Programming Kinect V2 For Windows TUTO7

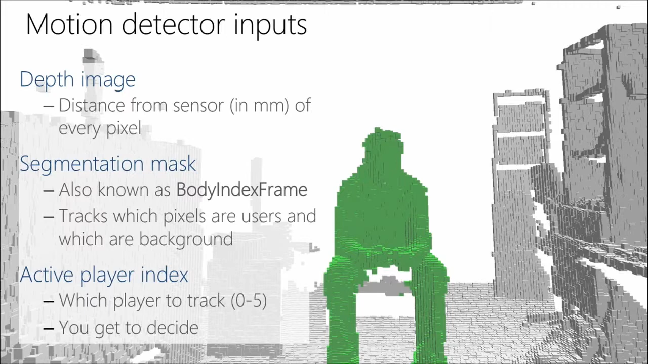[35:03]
uh then lastly you know there's there's six different people that can be tracked uh in the segmentation mask um you'll have to choose which one to track uh maybe you want to choose based on the closest person of the sensor or the person that's moving the most uh it's up to you to decide based on your experience which which user you want to track or all of them we say player a lot we actually that's interchangeable with user
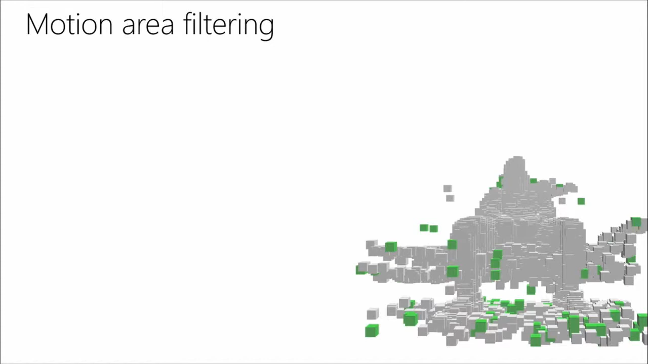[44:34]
than just the player and all those pixels that are marked green are pixels that are kind of bouncing around in the scene and causing some false motion if you don't filter these it's of course going to be triggering the motion detector all the time you don't really want that
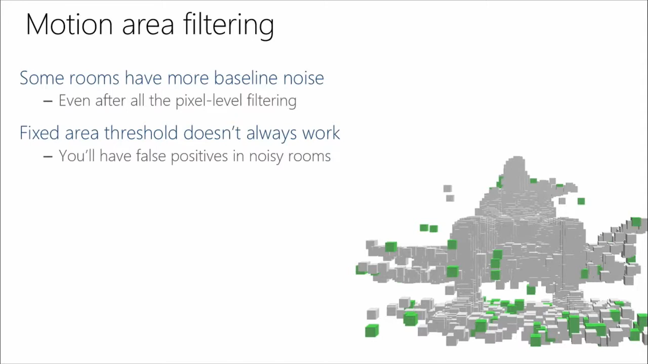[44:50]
um so what we ended up doing for this one is uh an adaptive threshold essentially we're going to establish a um a noise baseline a noise floor for the room and that's going to adapt based on the average
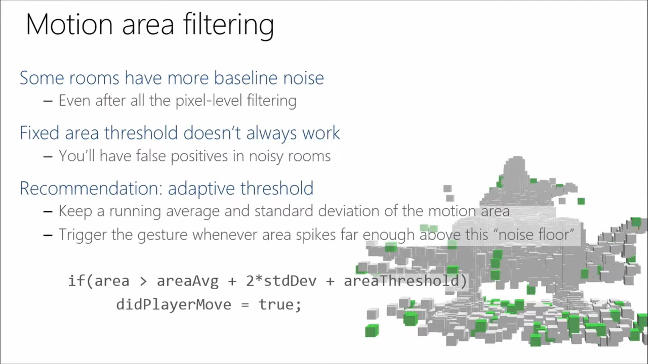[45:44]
and so you've got this basically this bar that's sliding up and down as the room changes and then when you see spikes that's going to trigger your motion detector and that's all fine and dandy except um whenever you've got a noise floor like this well it captures both noise and
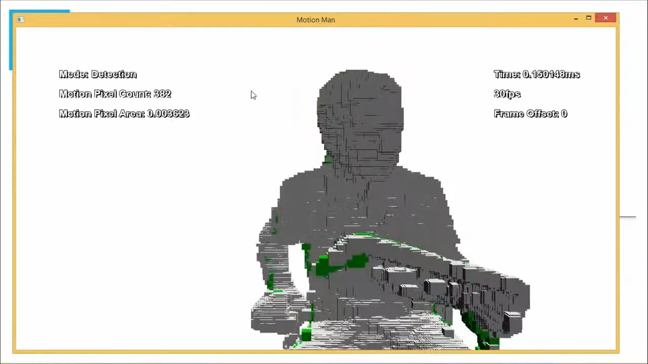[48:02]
i bring the keyboard back here with me um so what i'm displaying right now is essentially um a
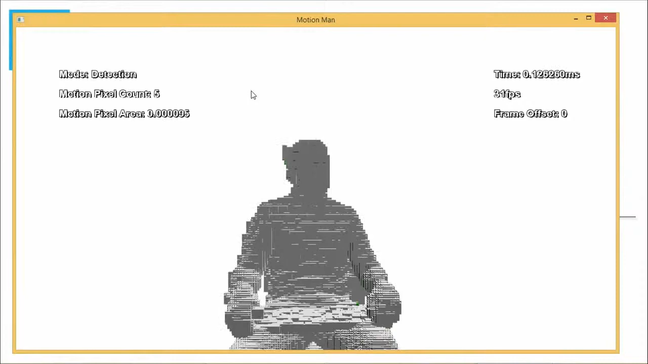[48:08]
live 3d depth feed i can actually zoom in and look around at this depth feed it's
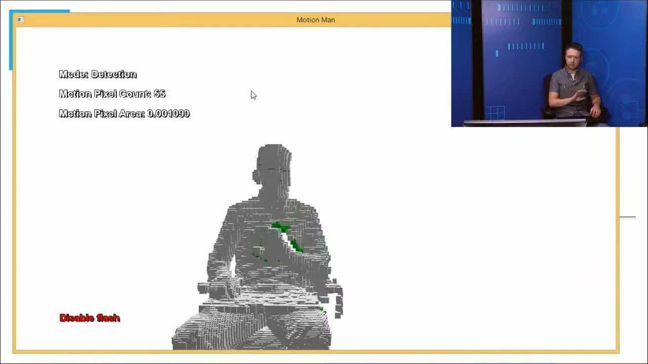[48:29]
of happening both where i where i'm going and where i've been you can see there's a lot of good movement
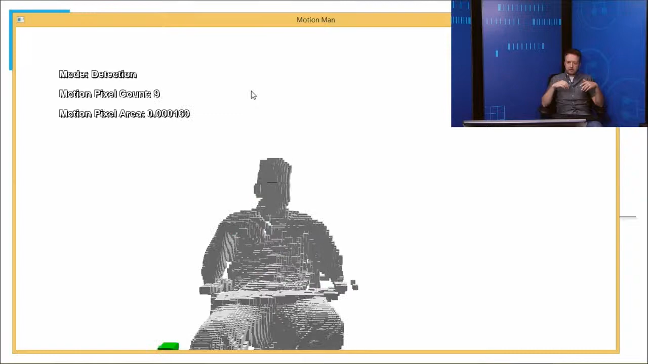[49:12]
i can make little tiny movements of my hand and it's picking these up right and i can be in